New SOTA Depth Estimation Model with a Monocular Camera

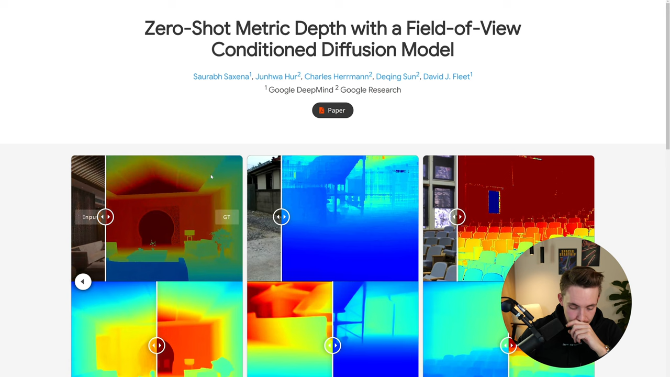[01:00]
So here we can just see some examples, let's just go through it. Here we can see the input, and we can also see the ground truth, so this is the input image, and then we can see the results down here at the bottom. So to the right, we have a dare model, so here from Google DeepMind,
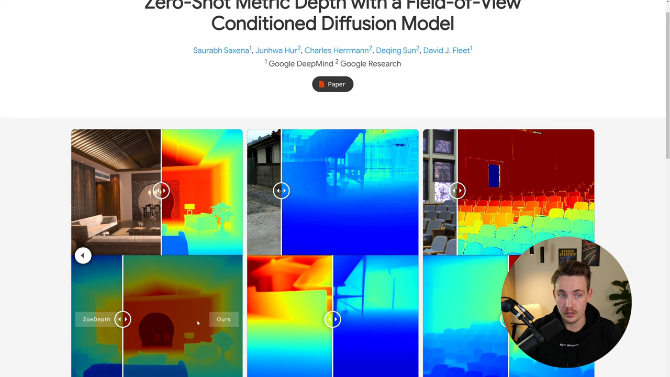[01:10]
SererShop metric depth with a fill of view, condition diffusion model. So again, all these examples that we're going to take a look at, and we're going to go into the code, see how we can run it,
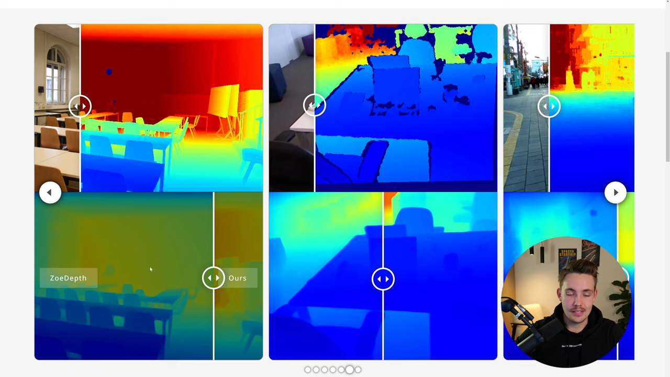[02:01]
So now we can actually go in and predict that this chair here is one meter away from our camera. So we can see that this Zoe depth here, it has some problems like when we're getting into the depth in the image, or like the further out we get in the image, where you can see with this one from Google DeepMind, we have really good accuracy, even this classroom here, if we just take a look at that.
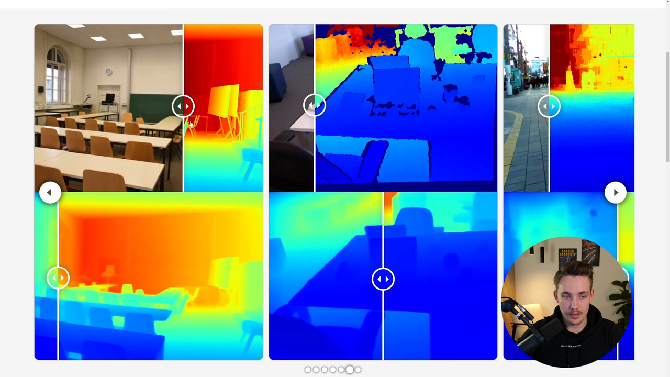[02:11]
So we have the ground truth, and then we have it compared to their model down here at the bottom. So there's still some way to the ground truth here, but we're going to see the other model in just a second, which is the new state-of-the-art one, and we already have code for that.
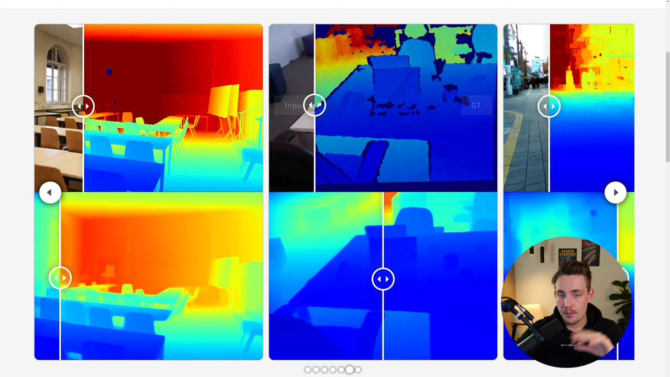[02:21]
So if we just use like a stereo camera, for example, we often just get a depth map like this, and now we can see that these models here are like significantly more dense and more smooth compared to the other ones.
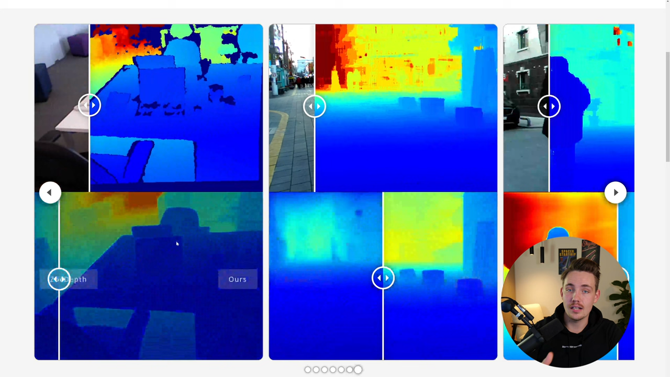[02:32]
Also, if you just take outside, so one of the other main problems with depth estimation model, especially for monocular, is both combining outdoors and indoors scenes.